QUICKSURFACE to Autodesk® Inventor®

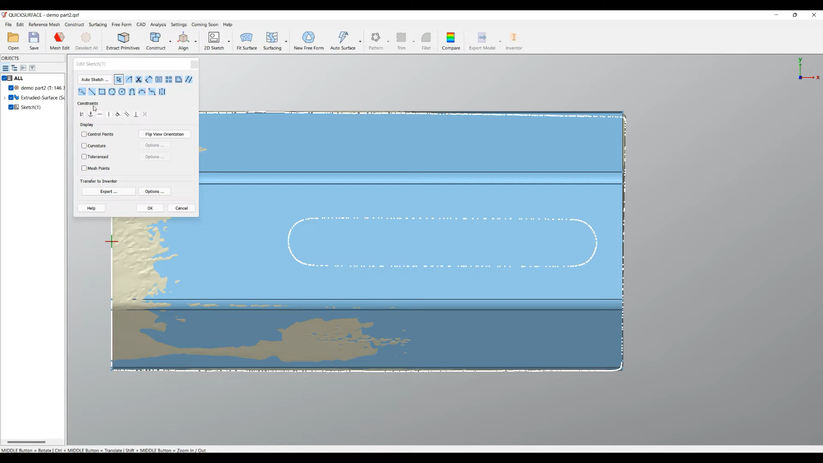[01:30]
In this case what I can do is use our tool for automatic slot detection.
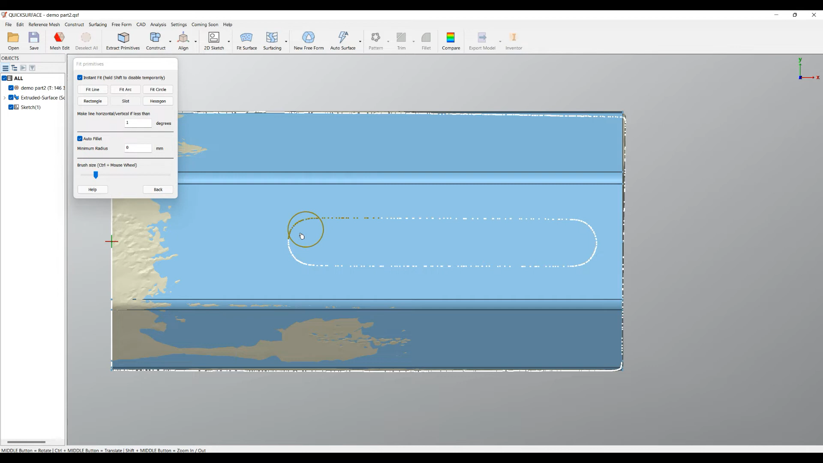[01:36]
Select the slot and brush only the area that defines my slot. Software automatically will create the slot for me.